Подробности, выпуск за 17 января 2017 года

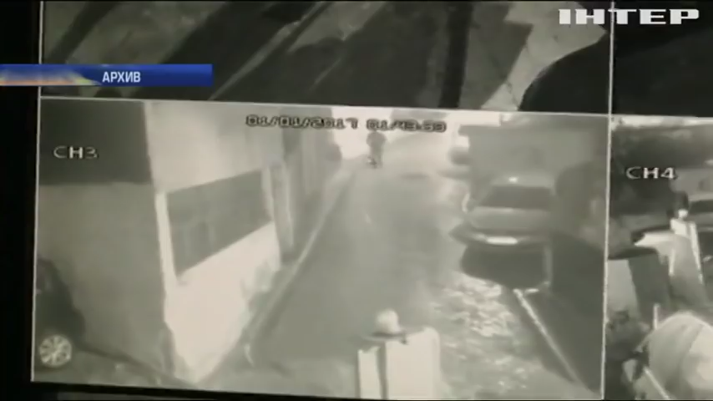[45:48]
наблюдения стрелок засветился у ночного клуба полиция выследила его и кроме того